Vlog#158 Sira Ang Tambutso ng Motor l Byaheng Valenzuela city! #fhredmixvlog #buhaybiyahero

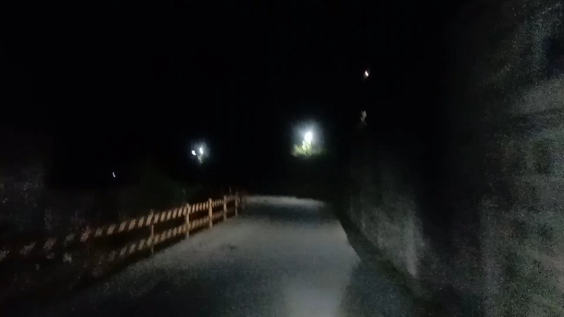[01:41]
Ang kalatad ng motor namin Ah, nampunta siguro Ah Hingay ng malo, may hindi Hindi po ang mabirit So,
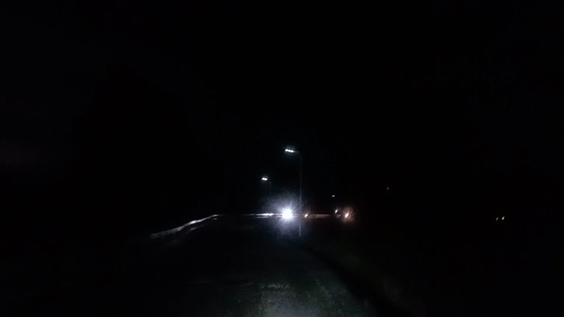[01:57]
dito tayo sa Palayaan at ang hingay ng motor namin